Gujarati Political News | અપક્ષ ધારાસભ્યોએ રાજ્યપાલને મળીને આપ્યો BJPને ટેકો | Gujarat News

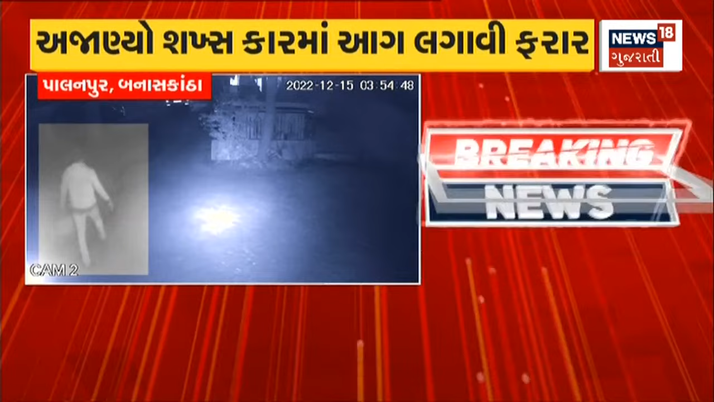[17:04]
पालनपुर पुलिस सीसीटीवी आधार तपास हाथ धरी। सीसीटीवी सामे आया है। कोई अजाण्य शख्स हाथ में ज्वलनशील पदार्थन कैरबो भरी ने आए।
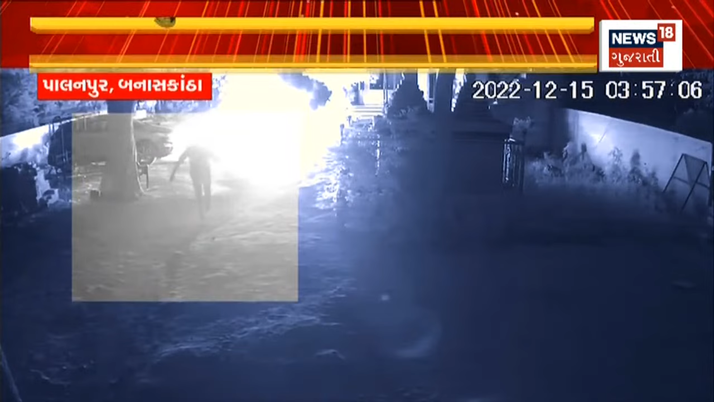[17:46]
आजे सीसीटीवी सामे आवी रह्या छे। जे रीते आग चंपी करीने आ युवक भागतो पण देखाई रह्यो छे।